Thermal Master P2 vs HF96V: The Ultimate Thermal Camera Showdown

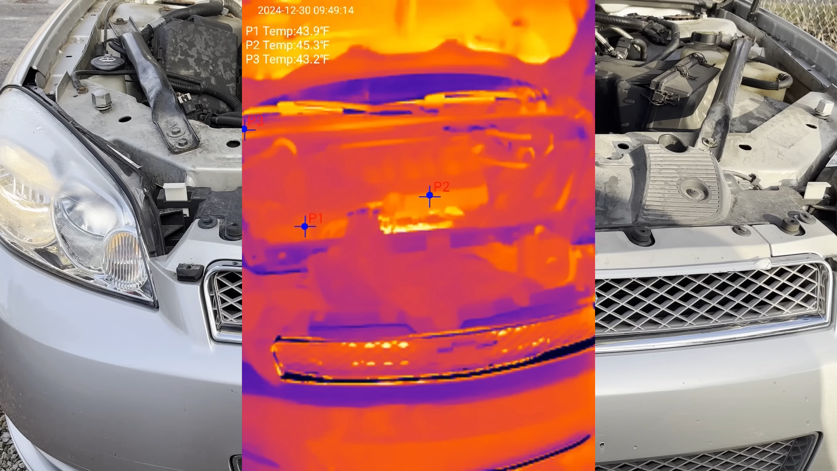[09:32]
It's warming up pretty quick there on the engine block. It's hard for you to see that, so I'll put the video up on the screen. We're at 51 degrees Fahrenheit there on the engine cover.
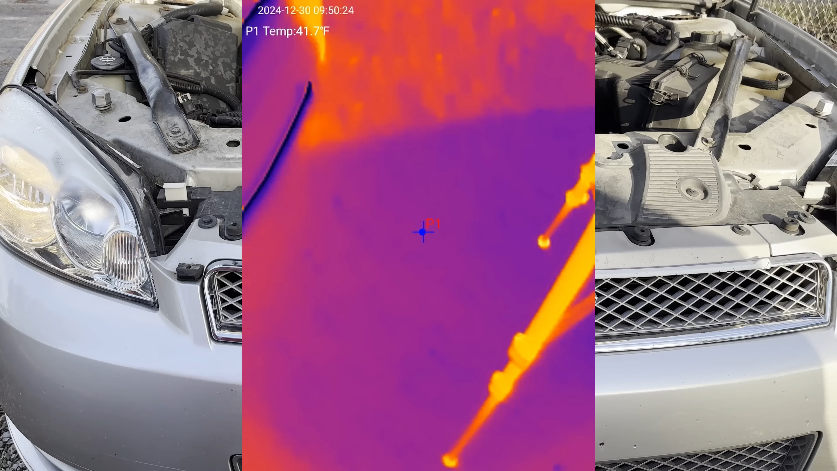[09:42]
On screen: spot 41.7°F
So, the engine block itself is doing about 140 now. And now, I'm going to look like the neighbor's house.
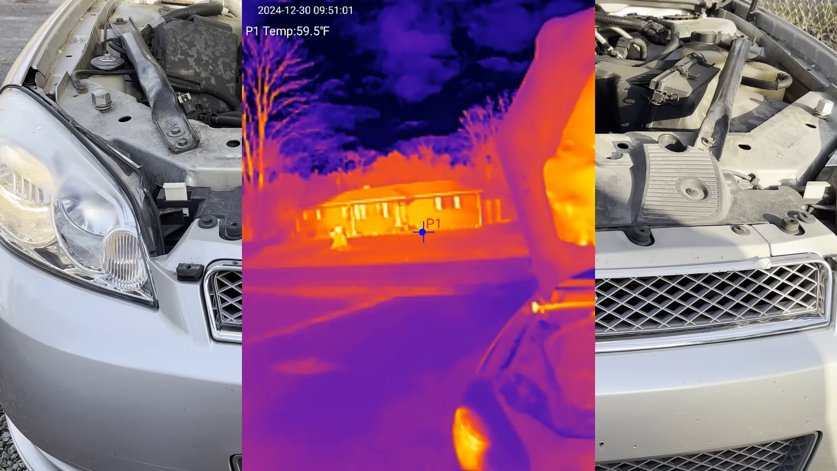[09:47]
On screen: spot 59.5°F
Look at the neighbor's house. We still have this at about a quarter meter. But, it's still, you know, getting decent heat off of things.
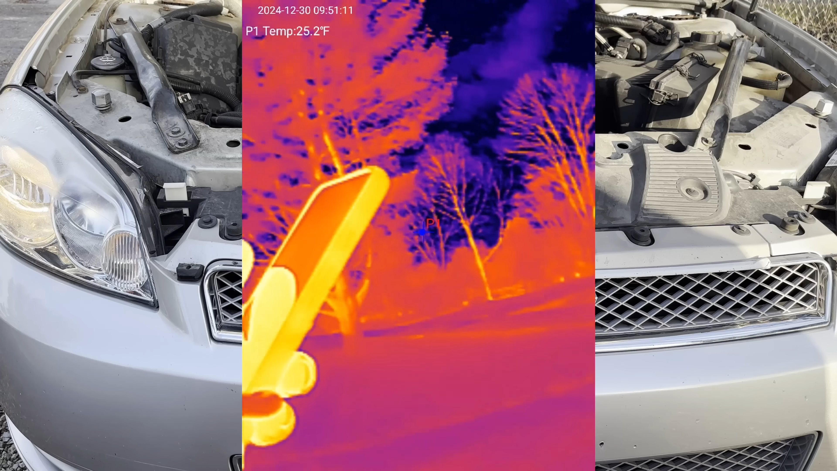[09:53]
On screen: spot 25.2°F
You can see my hand in the phone. You can see the headlights there.
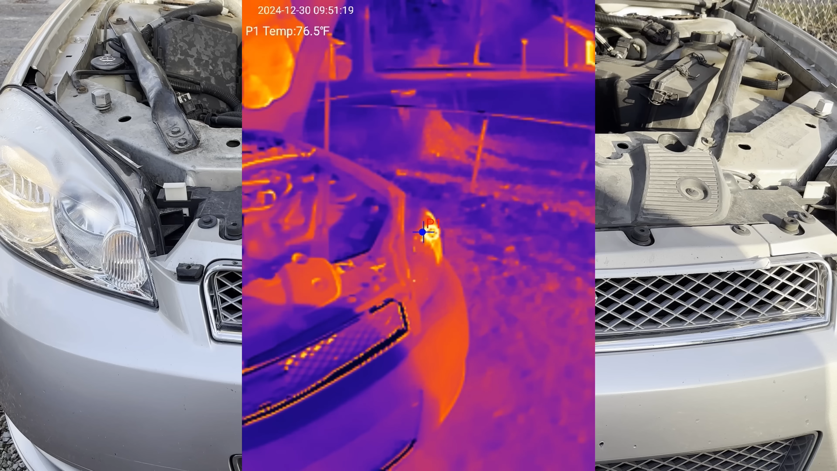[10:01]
On screen: spot 76.5°F
Just kind of look around the yard. Okay, so, here's something interesting. I got the sun in focus and the burn protection kicked on. I'm going to go in this and see if I can't figure out how to turn that off. Because, if I even get it within, like,
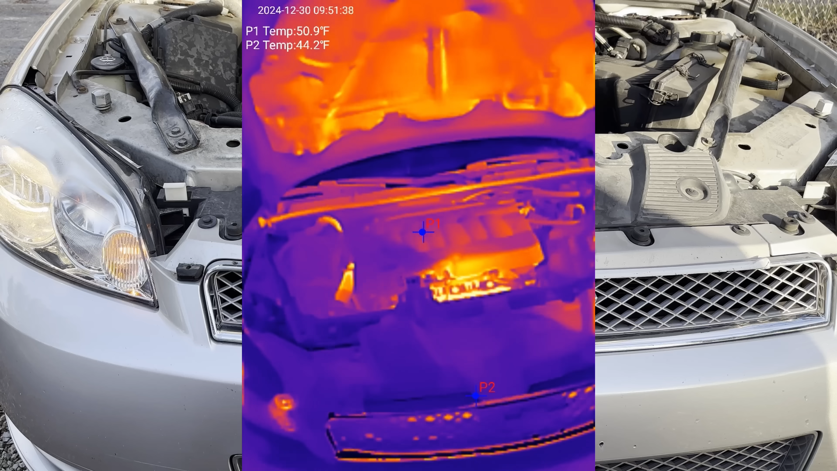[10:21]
a foot or a foot and a half of the engine block, it immediately thinks it's in danger. So, hopefully we can turn that off. When we go back in, we'll take a look at that. So, we're back inside now.